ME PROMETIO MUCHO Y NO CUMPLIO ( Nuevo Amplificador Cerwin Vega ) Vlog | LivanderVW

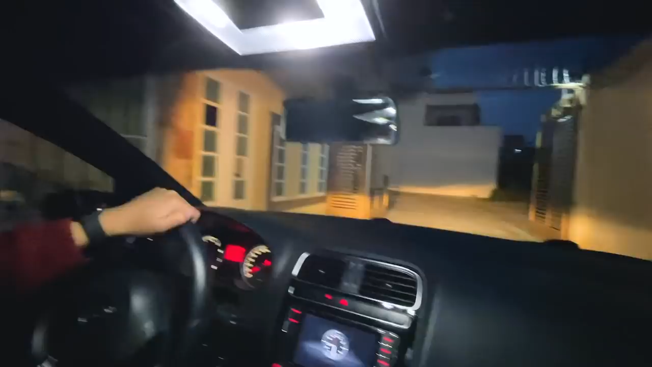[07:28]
Vamos a hacer la pequeña prueba de que hay una callista nada más. Para que vean cómo alumbra. Esta es la iluminación que tiene.
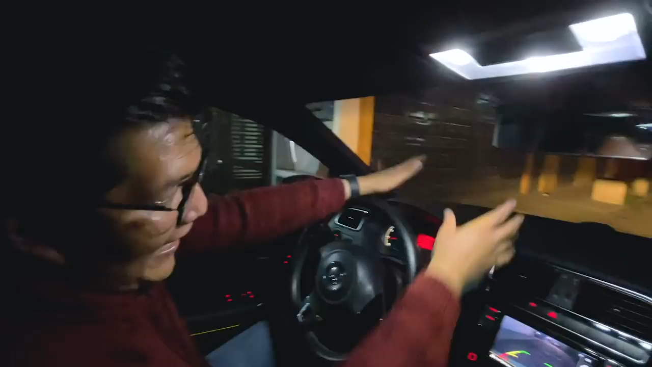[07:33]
O sea, se ve. O sea, el piso lo pinta. Pero si ustedes notarían, como lo veo yo.
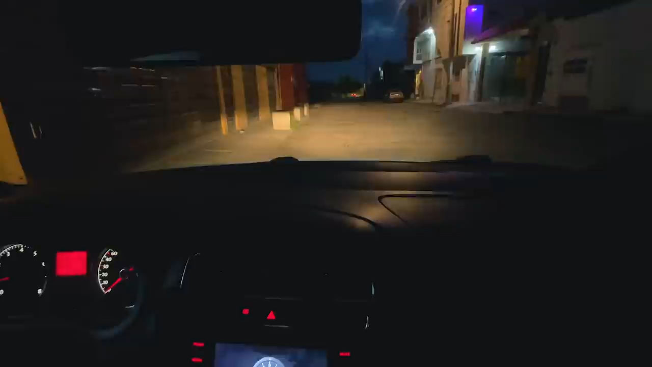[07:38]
Está muy tenue. O sea, es muy, muy, muy tenue el tono que tiene. Ahí se puede ver como que la alta.